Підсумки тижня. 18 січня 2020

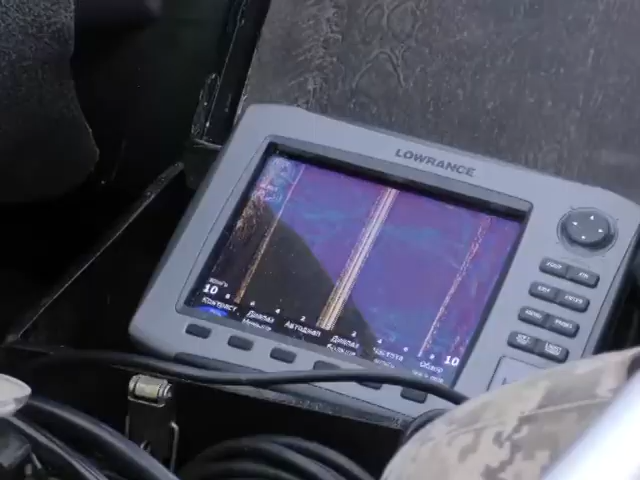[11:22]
За допомогою спеціального приладу ехолота водолази перевіряють, як зимують риби та інші жителі природніх водой.
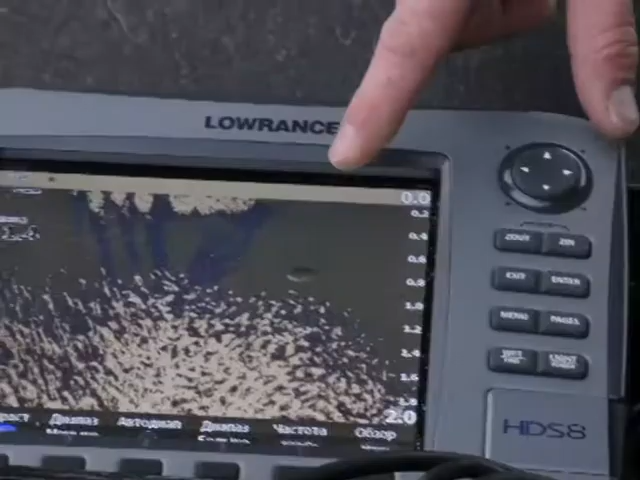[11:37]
Ми знаходимося зараз на зимувальній ямі і ми бачимо скуплення риби.
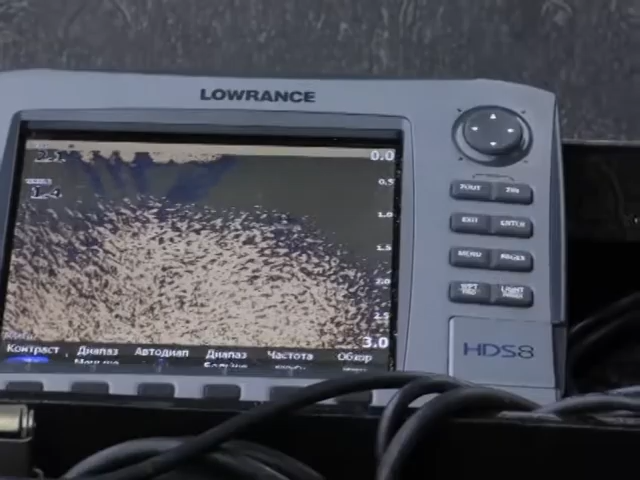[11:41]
Оце вся риба, яка стоїть на зимовці.